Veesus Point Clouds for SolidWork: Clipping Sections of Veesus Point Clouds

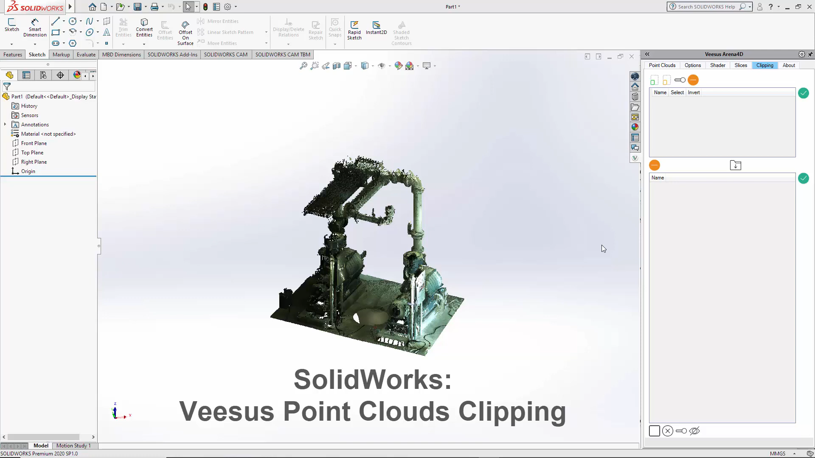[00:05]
Clipping. So clipping allows us to select parts of the point cloud or all of the point clouds, hide it, invert it and perform some other functions. So first we have a point cloud loaded as shown in the previous video. The select option here, the green box, simply throw over the point cloud,
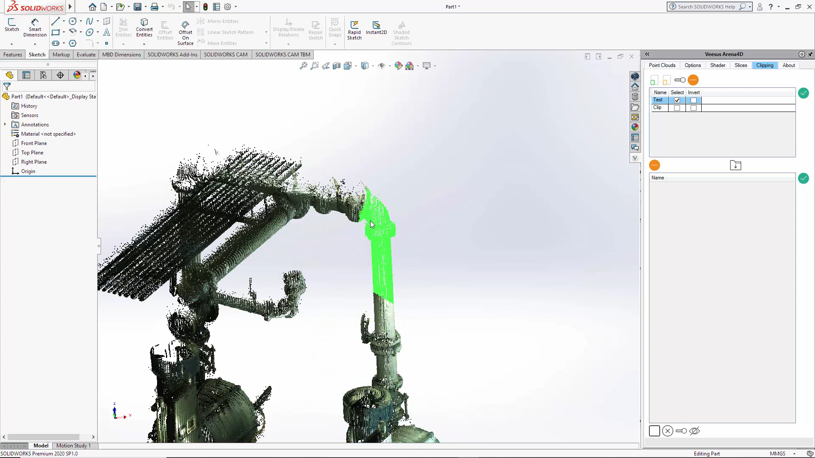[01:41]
To re-enable this test that we did here we can simply click the tick and it's reapplied that selection. I can use unselect to draw inside of a selection. Now if we hide this you can see the effect that it's had. Put that back on. We clear the selection. What you can do is select both of these. I use the shift key there as standard Windows Explorer and merge the clips.
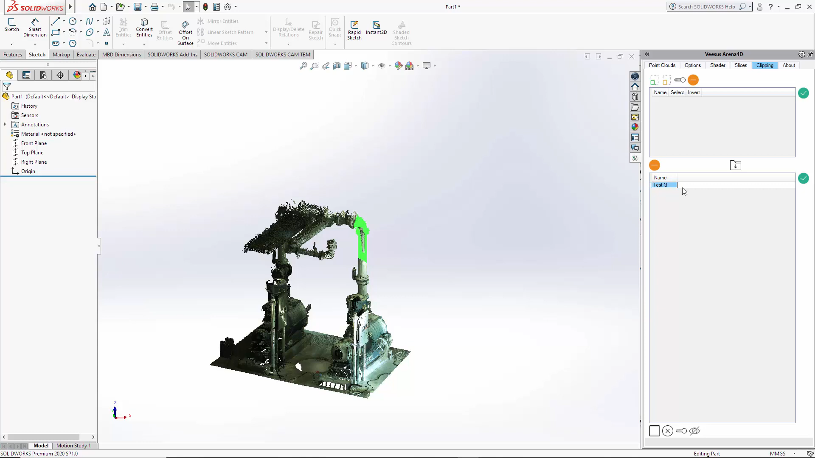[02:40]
That's what's both of the previous clips. Just clear that. You can double click on these as well. As well as the tick. We also have an invert selector mode. So if I select this so it's highlighted. Now do my drawing. Double click we selected the opposite to what I selected there. We clear that.
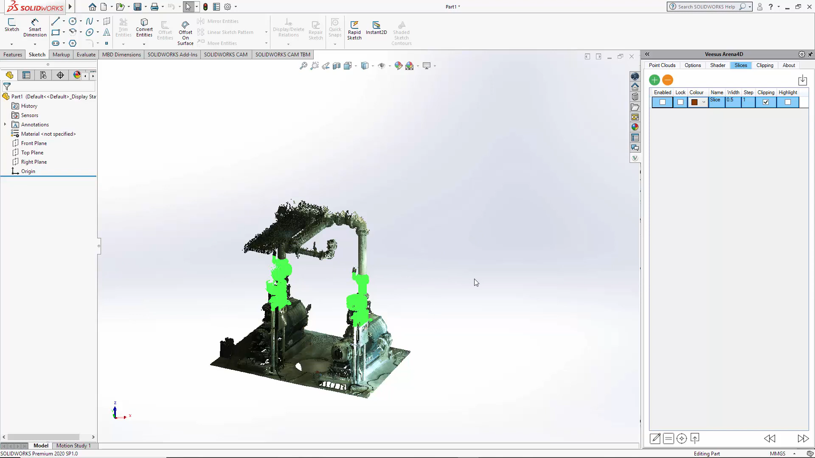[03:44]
You will see that only selected the points for the slice. So it's a very quick way of selecting points of interest that are only within the slice. So it just declutters the clipping there. So if I now just clear this selection.
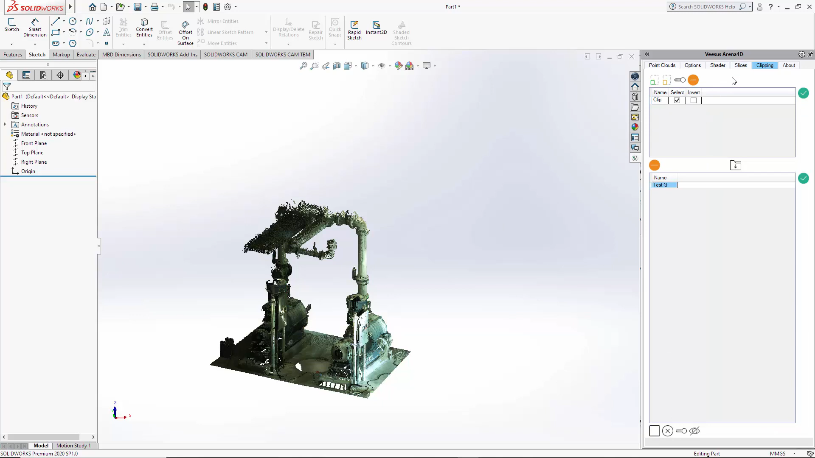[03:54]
Go back to the slice. I will enable the slice this time. But turn the clipping option off.